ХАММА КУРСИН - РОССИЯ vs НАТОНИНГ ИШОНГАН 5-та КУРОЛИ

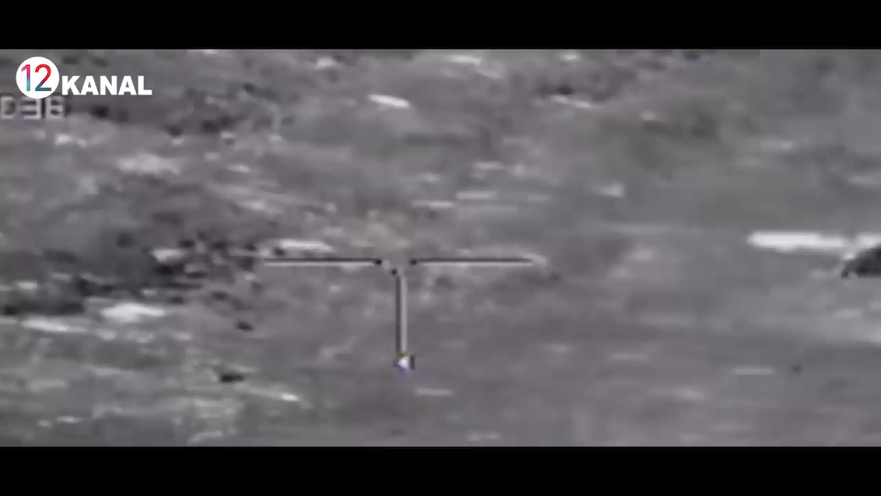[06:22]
U birinchi bo'lib tankning zirhi, keyin esa uning shaxsiy zirh qismini portlatib tashlaydi.
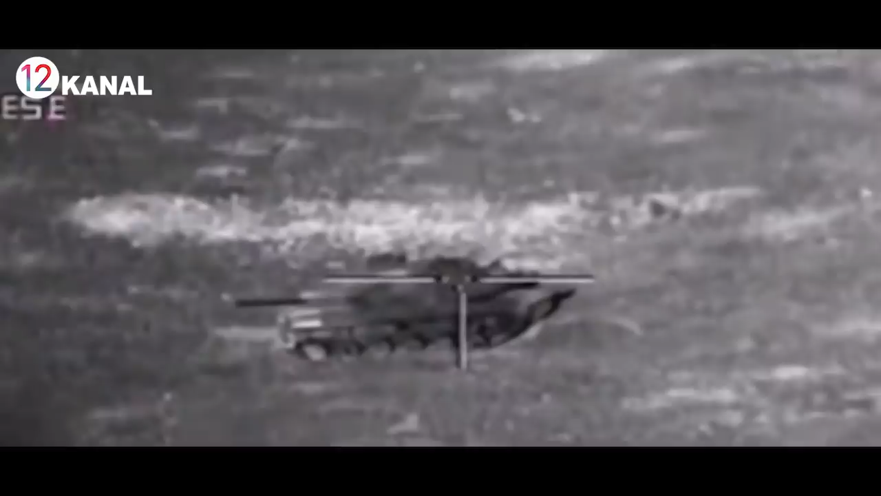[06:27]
Raketaning og'irligi 31 futga teng va turli modifikatsiyalarga ega.
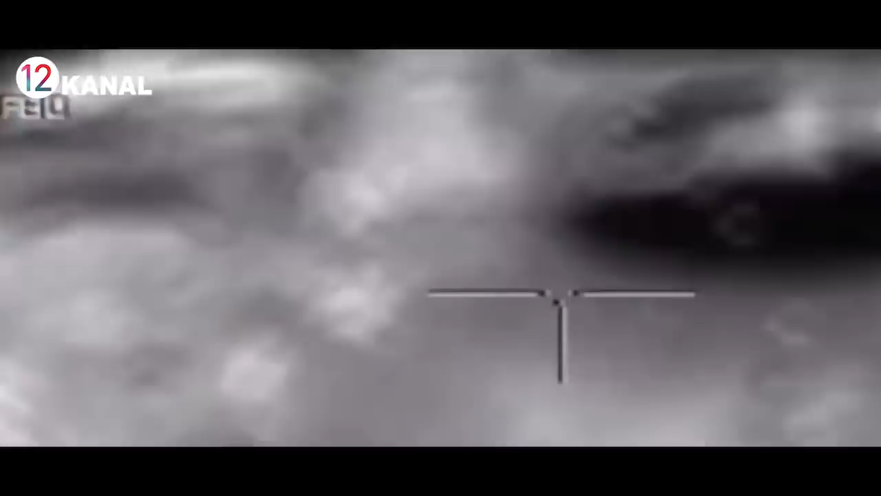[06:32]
Ular orasida kichik, o'rtacha, katta va kattalashtirilgan uzoqlikdagi rusumlar mavjud.